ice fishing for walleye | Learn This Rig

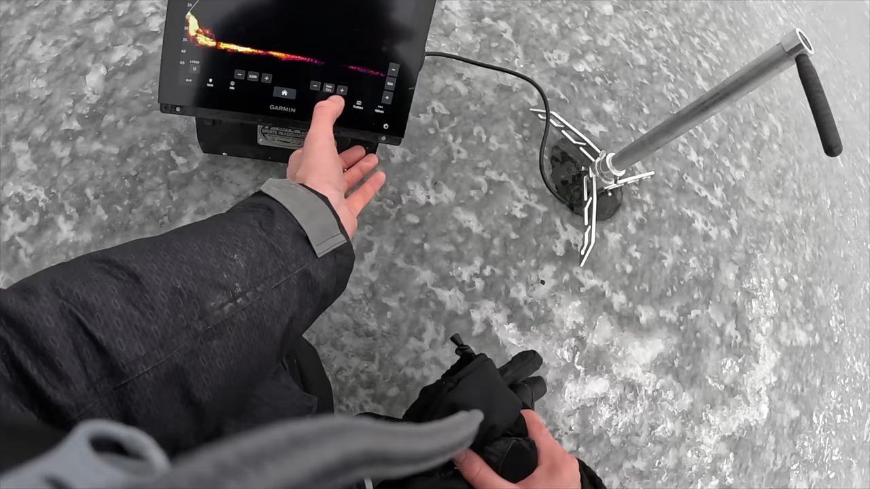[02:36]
So I'm just fishing a mud flat here, but that doesn't mean you can, well you can just set up anywhere,
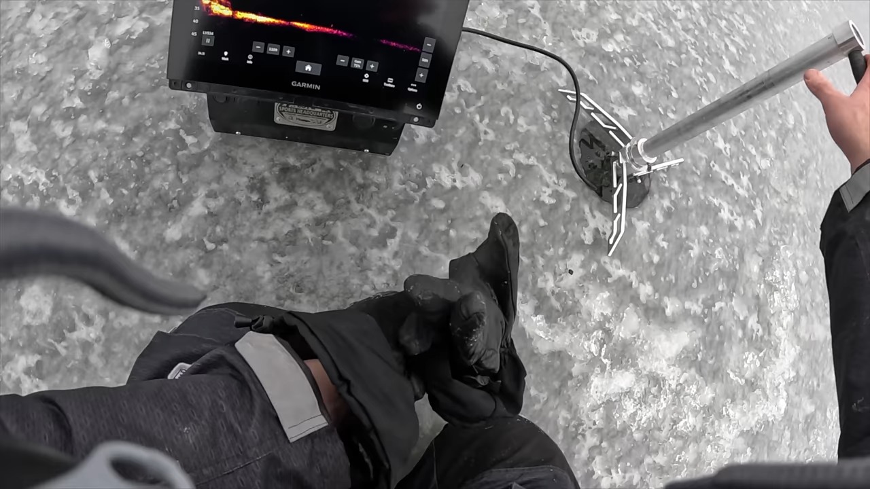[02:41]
but I want to see some differences. So I like that. See that little bug? I don't know if you can see this.
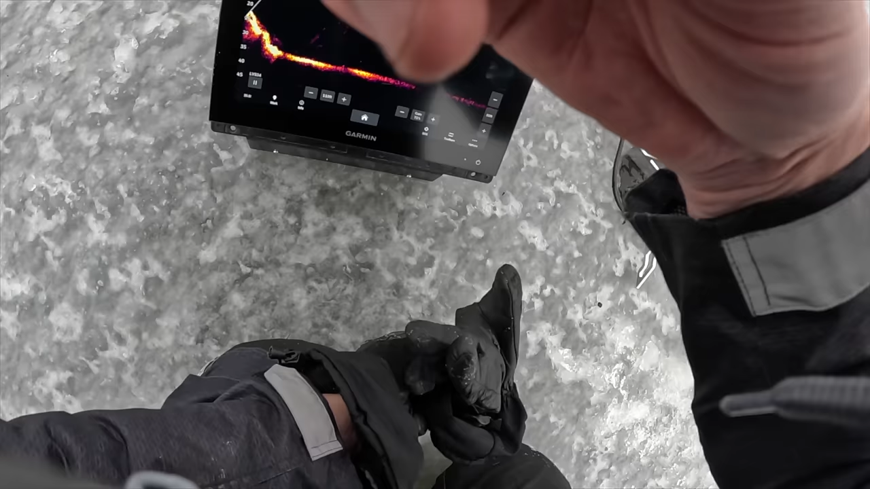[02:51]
I don't have the phone going yet. There's a little contour there with the fish on it. Even if they're perch or little fish, it's still a good idea to set up on them because that's going to help you when the night bite comes rolling. So you can just see all this rock, rock, rock, rock behind me. And then it just kind of drops off.
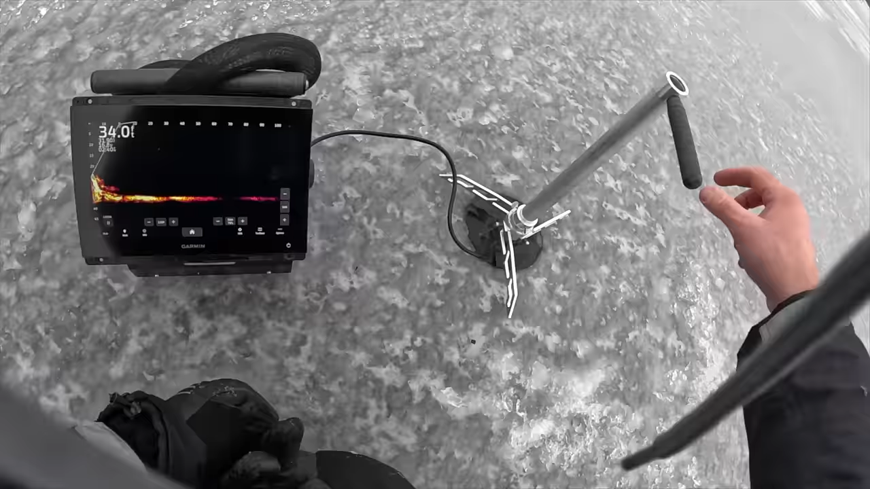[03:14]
So exactly where I drilled this hole is where the rock meets the mud. They'll use that line to run up and down.
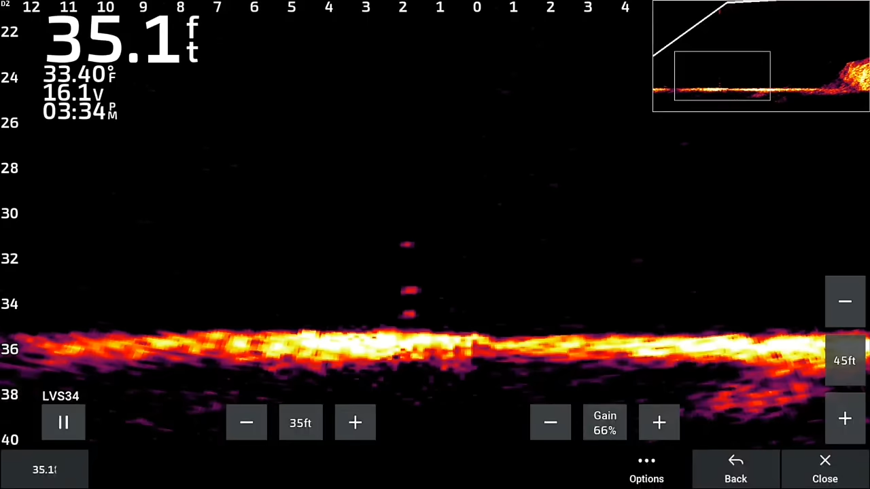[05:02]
On screen: depth 35.1 ft, water 33.40°F
see it on the scope here you'll see that top one that's my minnow and red line and that bottom one's my clack daddy so one good thing about this is I can keep beating on the bottom and still have my bait above it it's not gonna get all mud mongrel obviously walleye like that you know pounding sound into the bottom to attract it and this